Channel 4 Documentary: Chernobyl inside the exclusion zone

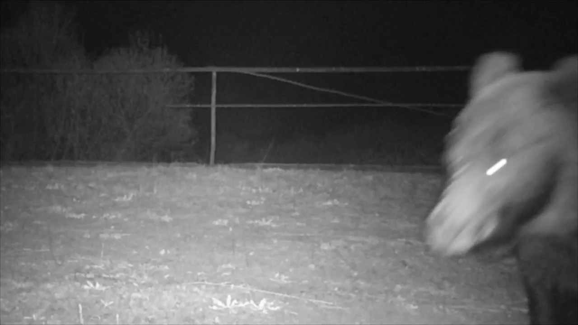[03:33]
And then last winter, an incredible discovery, a brown bear, the first ever recorded in eastern Ukraine. Do you say this looks like a healthier ecosystem than areas outside the zone in Ukraine?
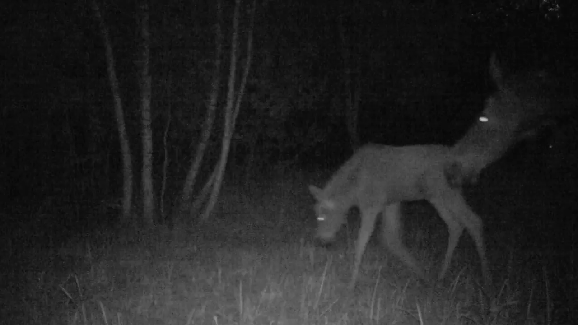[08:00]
Look at that, mother and baby moose. What a fantastic shot. Chernobyl was a human disaster in every sense.